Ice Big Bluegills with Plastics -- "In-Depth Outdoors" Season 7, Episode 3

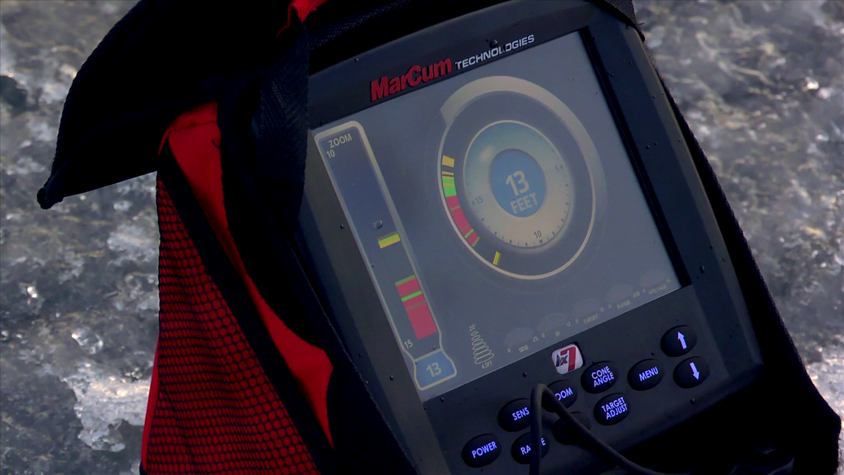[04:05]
I've got 3-4 fish on my markham right now, but they're moving kind of quick. Fishing every hole, just got to figure out what they want to eat today.
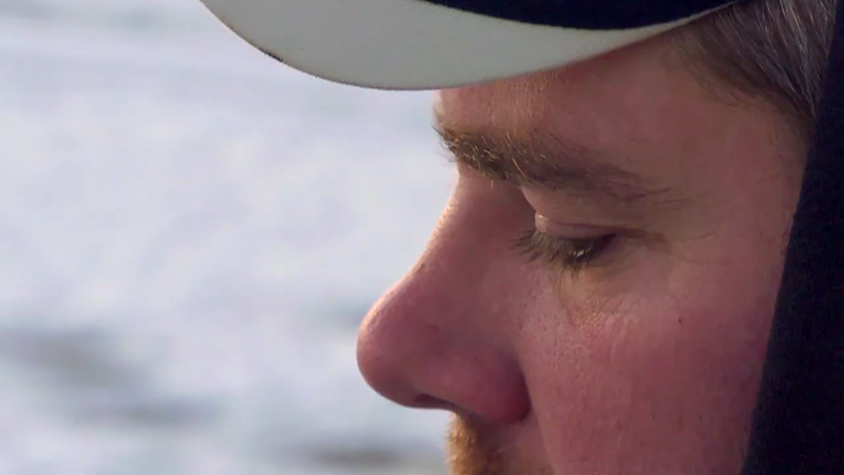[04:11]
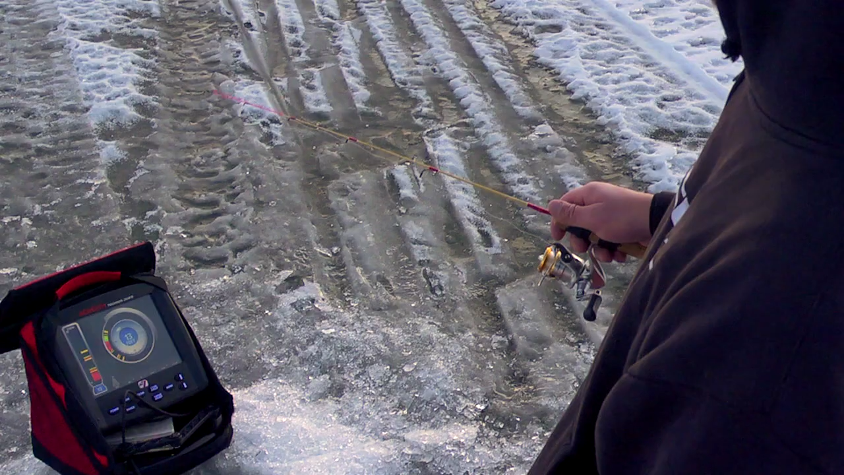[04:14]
One of the things that I do to help judge the fish I'm marking is how they move on screen.